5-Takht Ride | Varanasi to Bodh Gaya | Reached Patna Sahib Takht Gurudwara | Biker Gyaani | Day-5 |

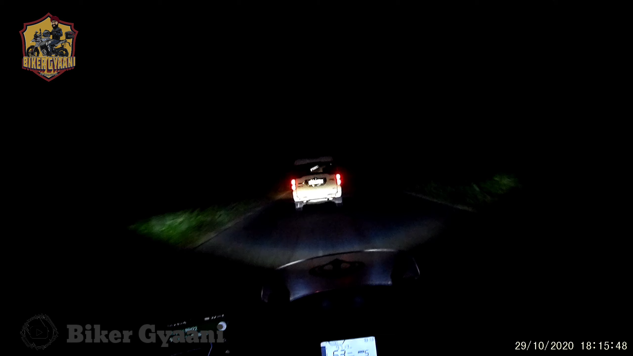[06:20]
चलो अभी पटना चल के कैमरा ऑन करते हैं, लेट्स गो। पटना साहब गुरुद्वारा से बस 5 किलोमीटर दूर हूँ,
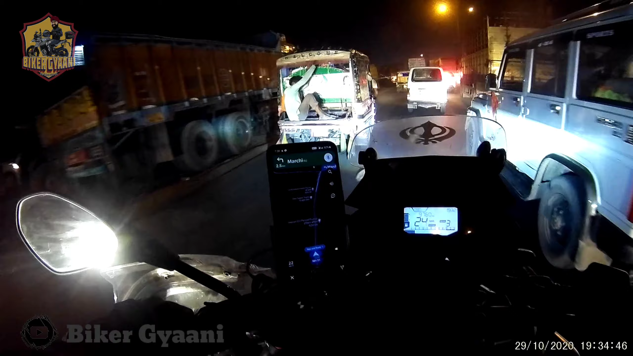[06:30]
जो 15 मिनट बता रहा है, बट ट्रैफिक बहुत है। मैं 6 बजे से पहले पहुंच जाना चाहिए था, बट इतना ट्रैफिक में अटक गया हूँ मैं।
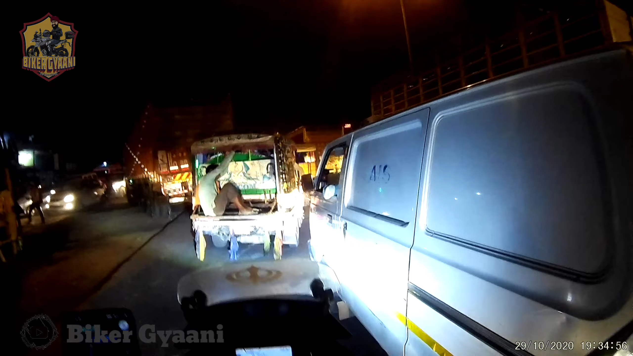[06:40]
हर जगह पर ट्रैफिक है, हर जगह पर कब से ट्रैफिक चल रहा है। आई एम लाइक ऑलमोस्ट मोर देन 2 आवर्स लेट सिर्फ ट्रैफिक की वजह से।